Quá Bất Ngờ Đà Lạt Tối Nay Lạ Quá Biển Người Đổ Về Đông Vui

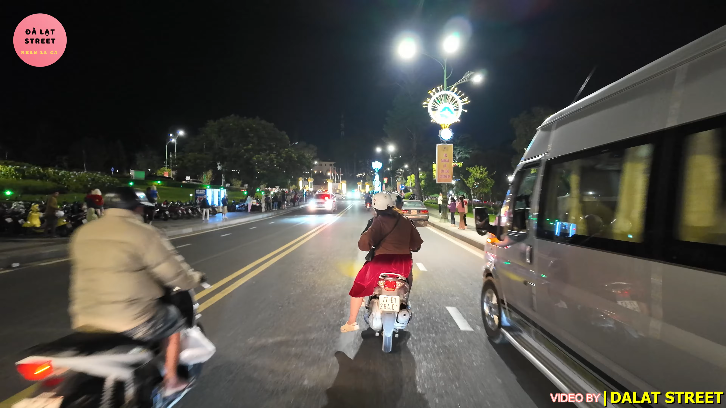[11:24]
Ở đây thì có một đoàn kỵ binh. Đó, tối nay thì sẽ là cái tối cuối tuần, cho nên là chúng ta sẽ thấy người ta biểu diễn rất là khí thế.
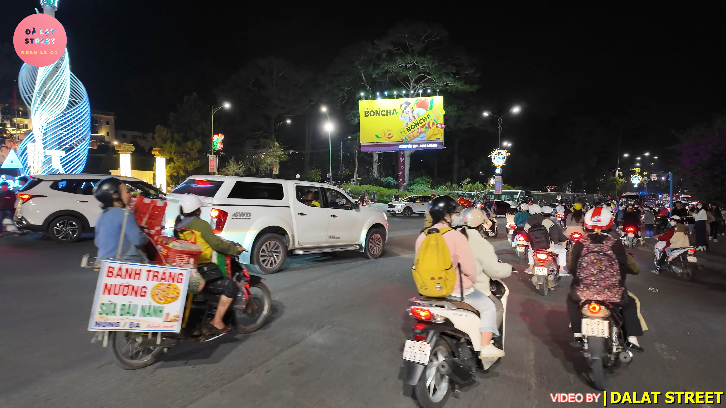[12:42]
Và cũng chính vì điều đó đã tạo cho thành phố Đà Lạt một cái không khí vô cùng sôi động vào dịp cuối tuần, đặc biệt là tối thứ Bảy ngày hôm nay.
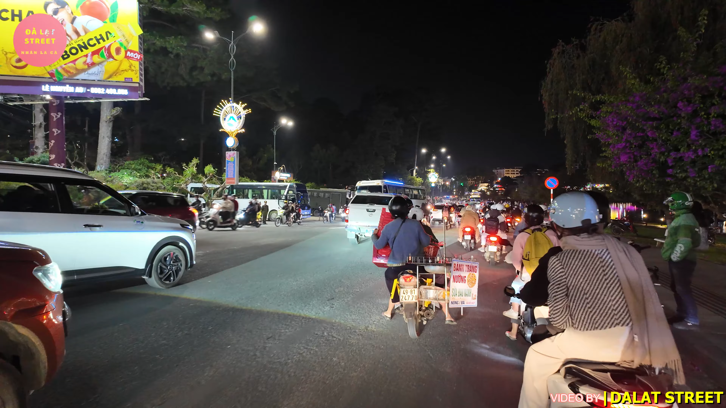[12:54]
Khi mà ngày hôm nay đi vào các cái khu du lịch thì nhân thấy là cũng khá đông du khách. Một cái không khí sôi động, sôi nổi. Đó, tối hôm nay chúng ta thấy đường phố rất là đông ha. Chúng ta thấy khí thế không? Lâu rồi mới thấy lại cảnh đường phố đông đúc nhộn nhịp. Đường xá nhộn nhịp, mọi người tới Đà Lạt.
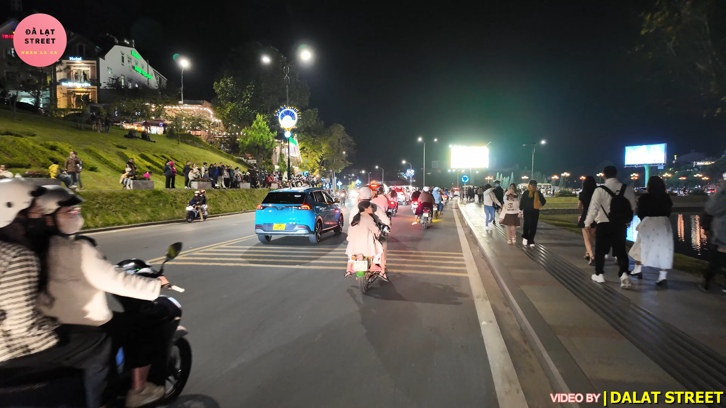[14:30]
Ở đây là phía đập cầu Ông Đạo nha quý vị. Phía đập cầu Ông Đạo, Hồ Xuân Hương, Cà Phê Nhật Nguyên.